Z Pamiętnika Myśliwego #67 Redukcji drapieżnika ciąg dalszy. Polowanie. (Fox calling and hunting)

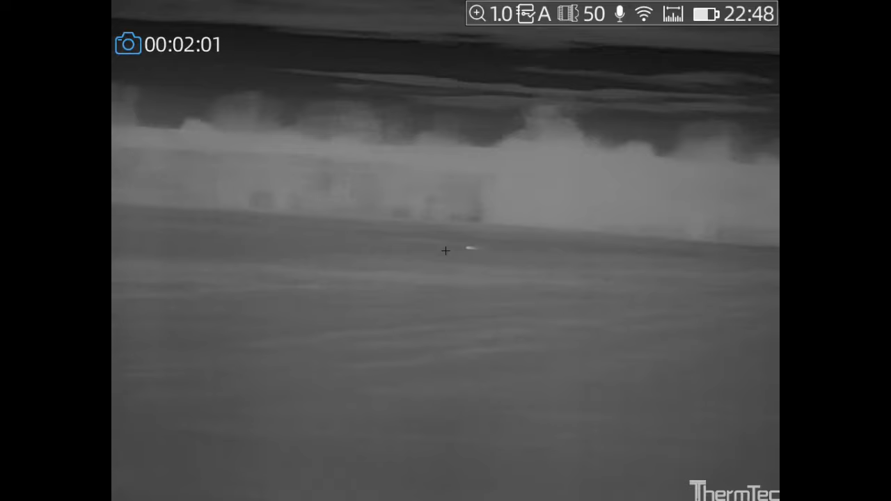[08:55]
parę zajęcy też było, ale przede wszystkim sarny i osie.
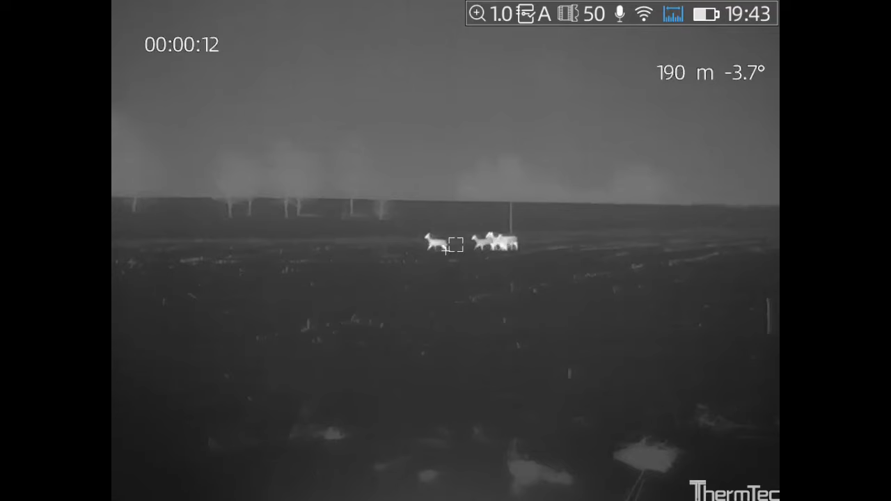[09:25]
które były na graniczącym dystansie, tutaj dalmierz fajnie pokazuje, około 190 metrów.
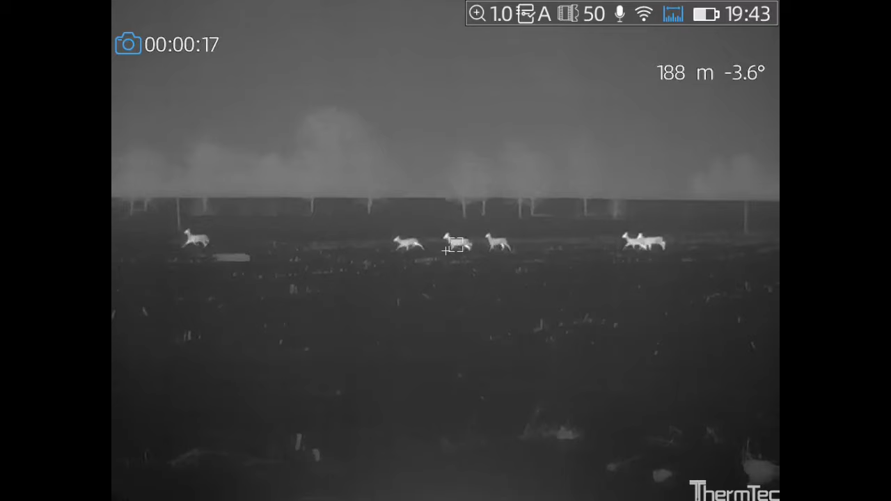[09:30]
I naprawdę jak fajnie to wszystko widać, jak dobrze widać,
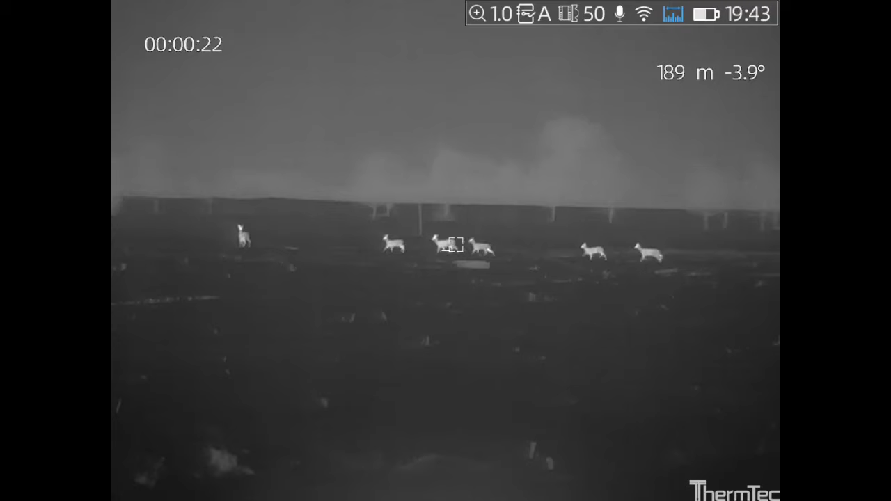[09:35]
jak nie da się tak naprawdę pomylić tego z żadnym innym zwierzęciem.